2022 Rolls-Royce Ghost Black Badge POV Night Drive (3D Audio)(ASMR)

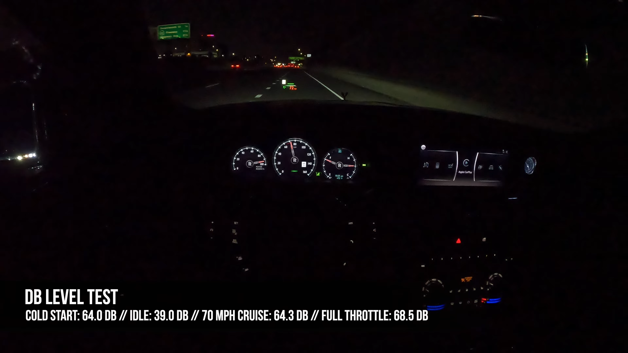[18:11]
All right, crew, let's get into some quick night drive impressions in the Rolls-Royce Ghost Black Badge. I have been in something of a trance for the last 15 minutes because this vehicle is just rolling serenity.